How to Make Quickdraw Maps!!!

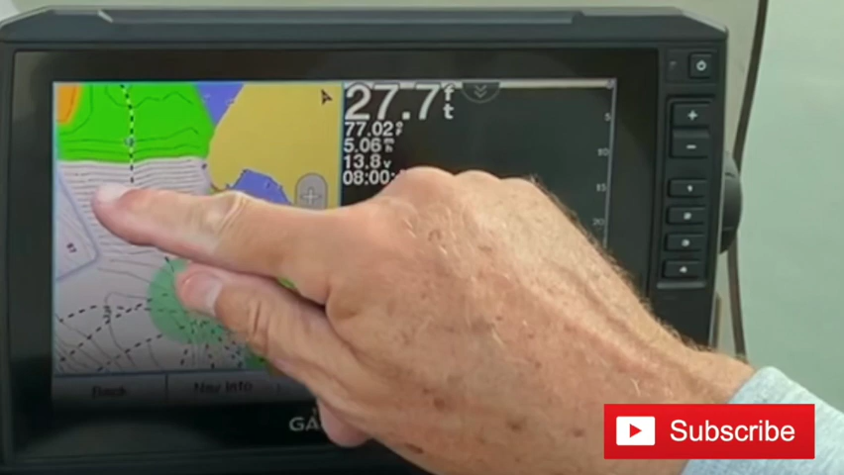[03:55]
On screen: depth 27.7 ft
and you can see the edge here I've already been along this
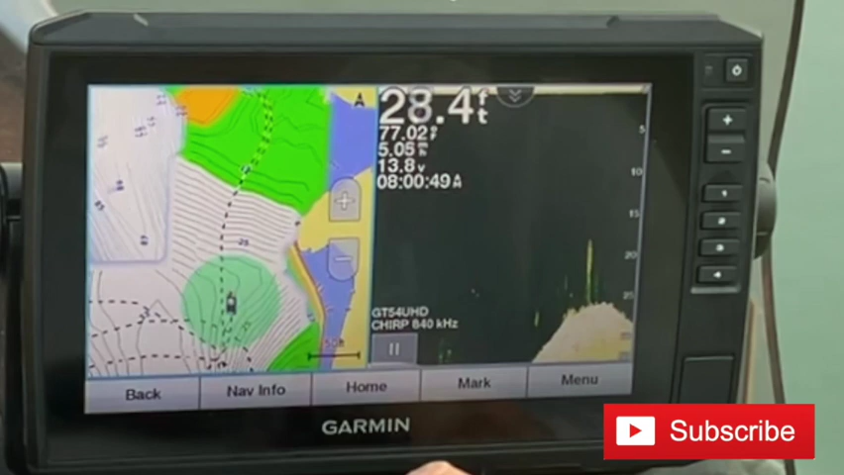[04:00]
On screen: depth 28.4 ft
so let's move out a little bit
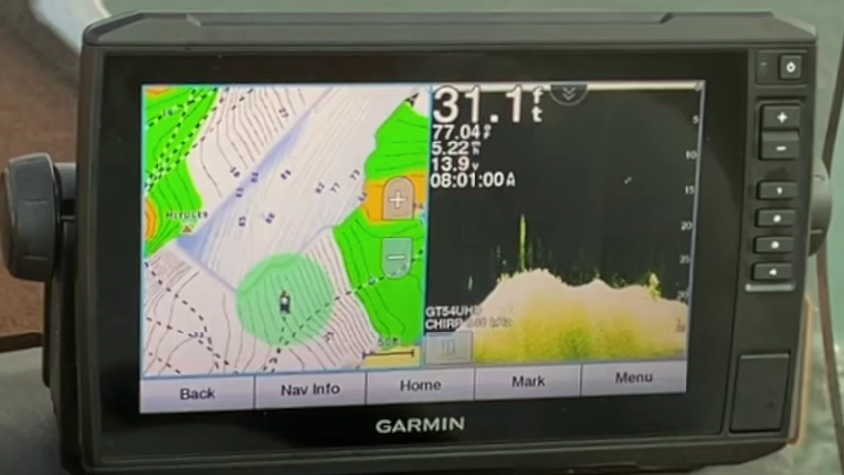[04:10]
now that sunlight's gonna start getting to you
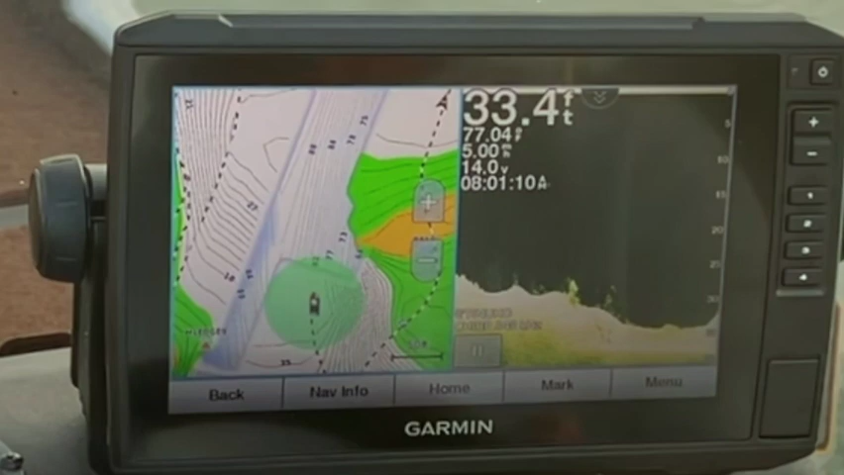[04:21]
On screen: depth 33.4 ft
now when I'm doing this I overlap or try to overlap
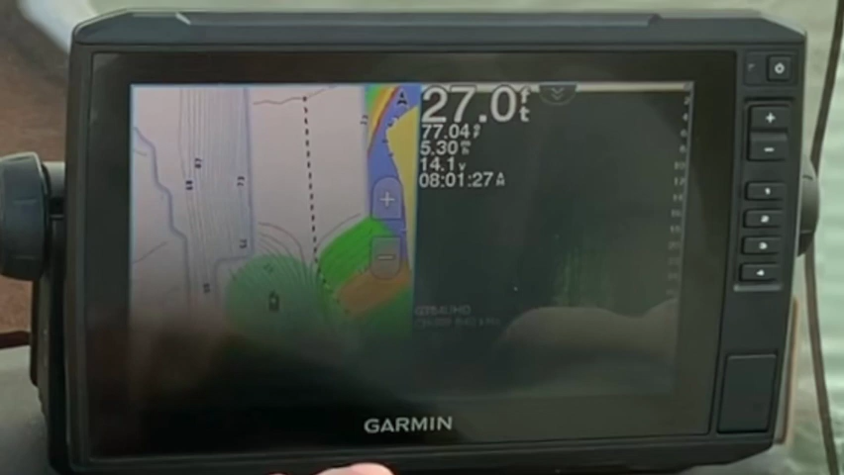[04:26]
about 50 percent try to give it as much information as I
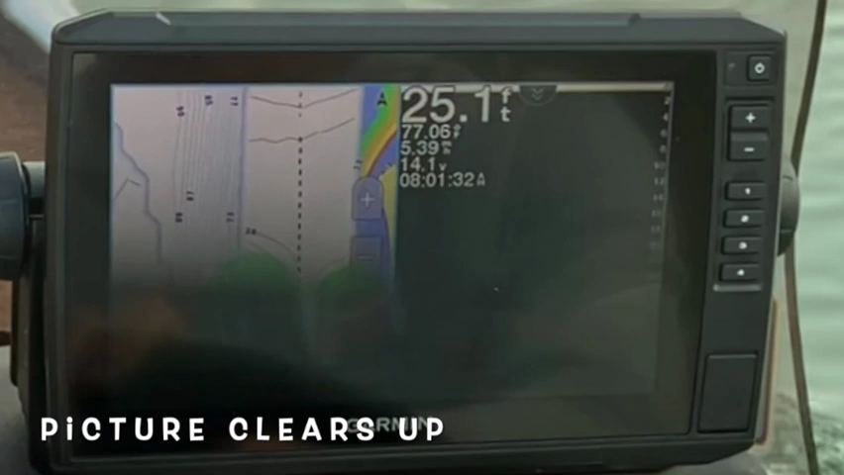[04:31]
On screen: depth 25.1 ft
can and it really doesn't take very long you can move along fairly quick and
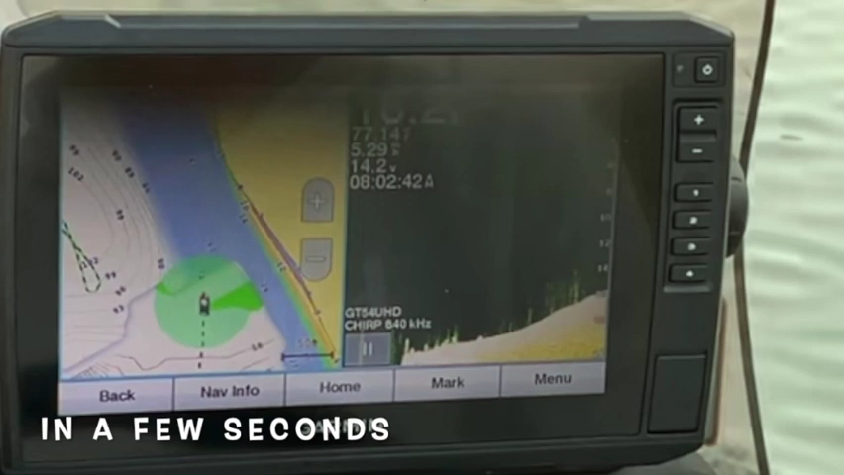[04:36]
you can leave this recording as you're fishing I don't think there's any
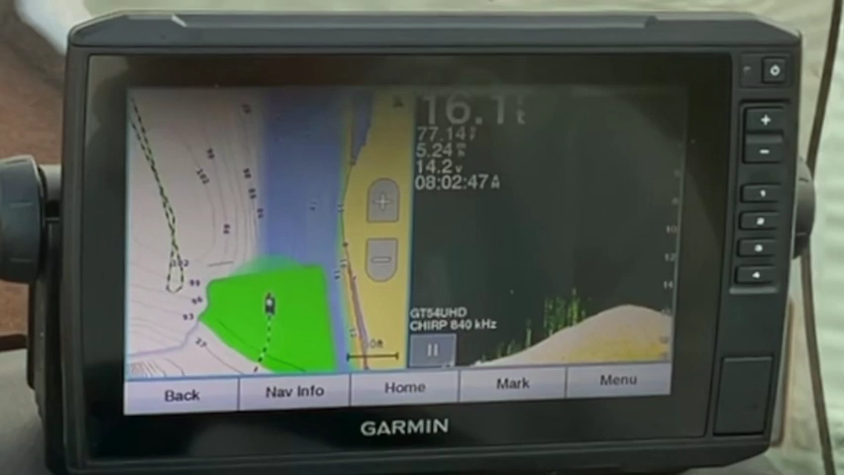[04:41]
disadvantage to that if you were up on your trolling motor like I say though you want to do this when it's fairly calm or at least I would think because it will throw your depths and your contours off if your boat's bouncing around a lot
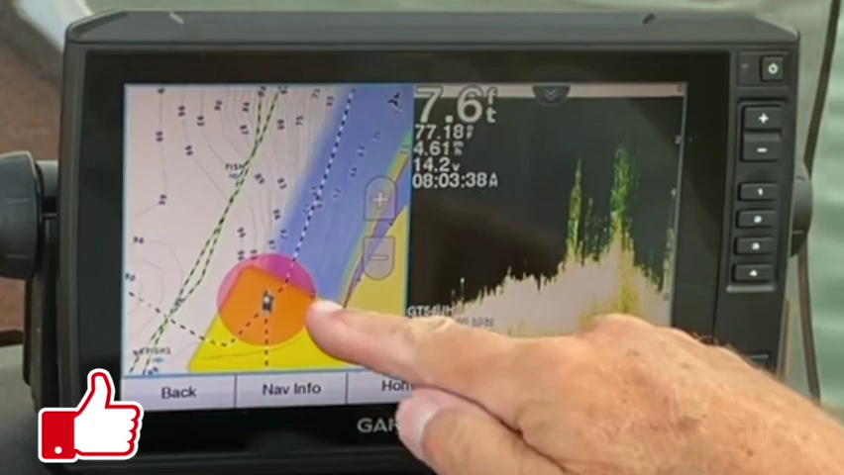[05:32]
On screen: depth 7.6 ft
see there it's telling me I'm getting pretty shallow whoops
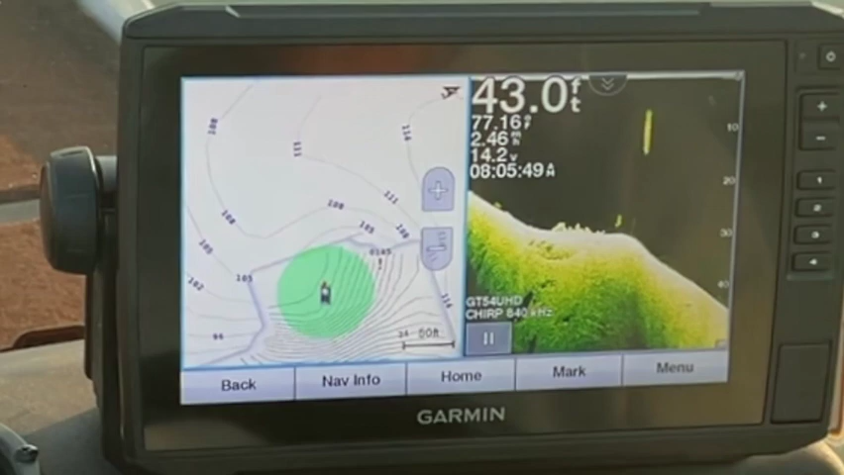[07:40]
On screen: depth 43.0 ft
we marked it a couple of videos ago
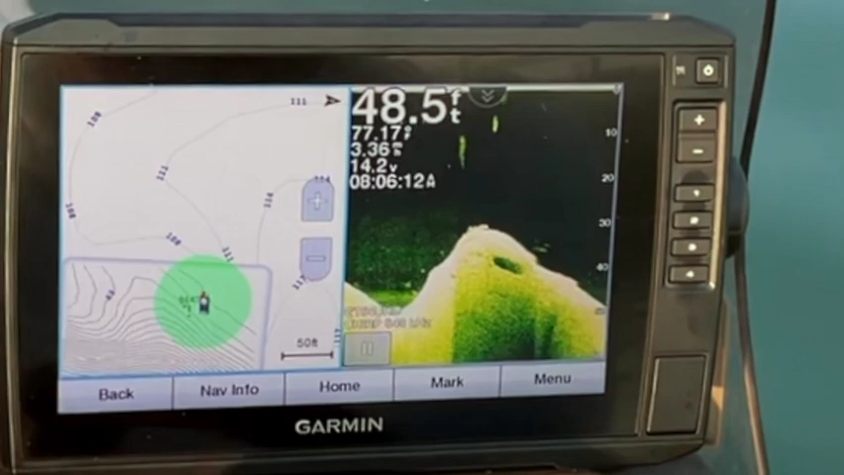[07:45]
On screen: depth 48.5 ft
it's at 50 foot of water though we've had a lot of rain lately
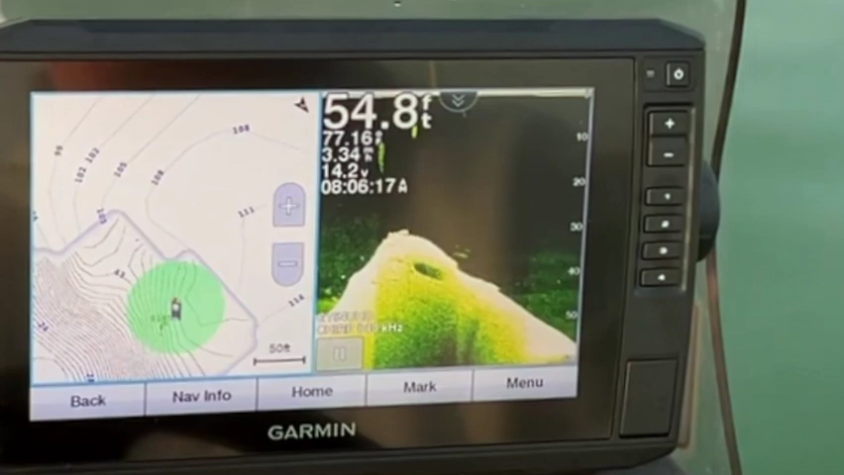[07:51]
On screen: depth 54.8 ft
well I didn't see nothing there too much
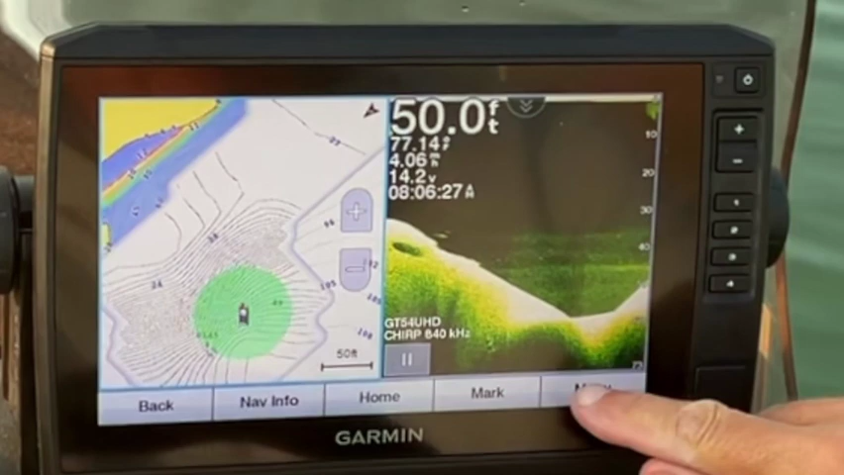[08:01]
On screen: depth 50.0 ft
clear up that screen a little bit
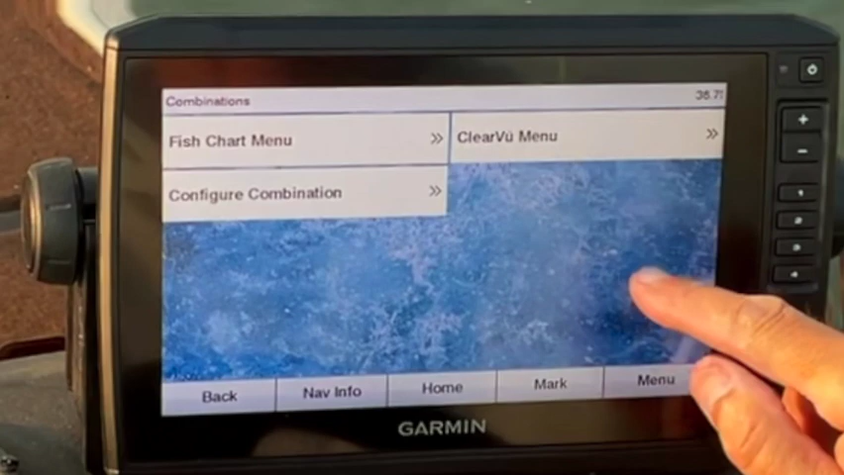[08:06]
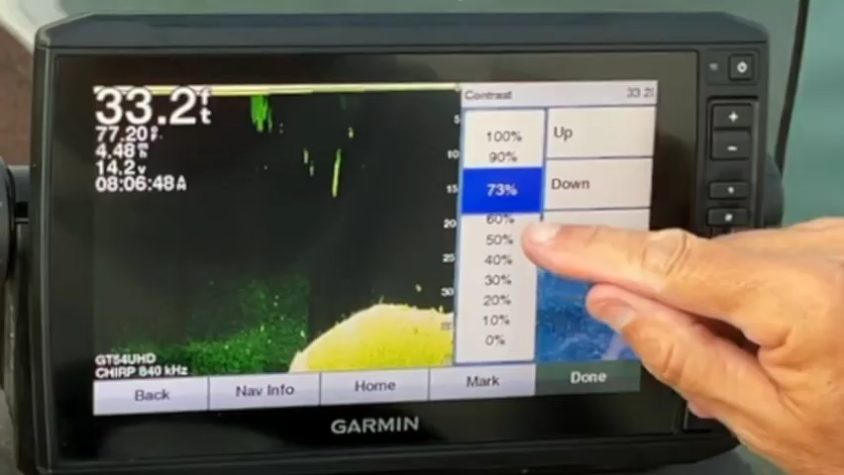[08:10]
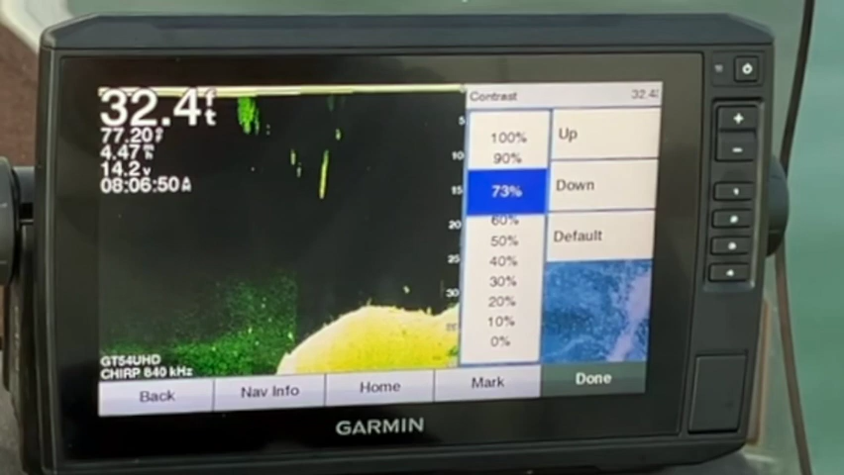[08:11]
On screen: depth 32.4 ft
that looks a little better at 73
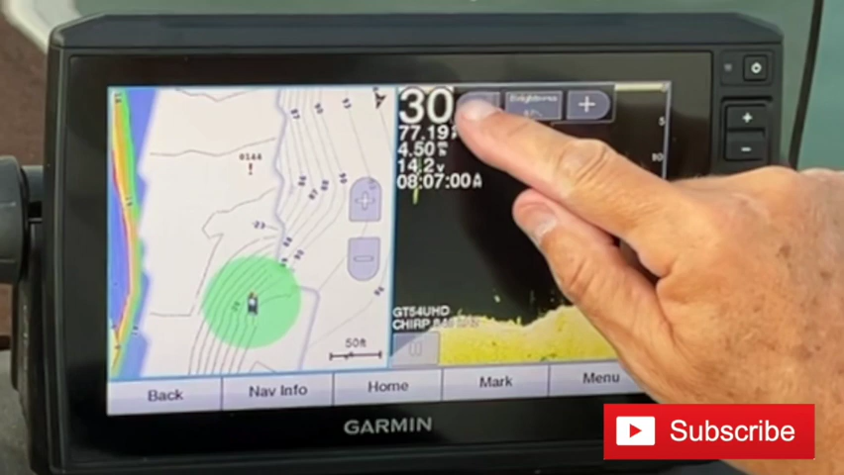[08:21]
if you notice your brightness is always going to default back to auto
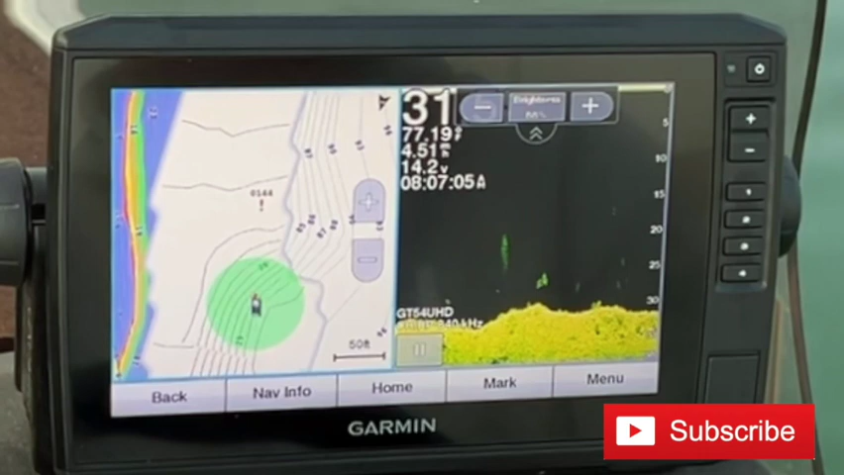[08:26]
so you have to adjust that when you first get out in the mornings there's waypoint 144 let's run over the top of that see what we got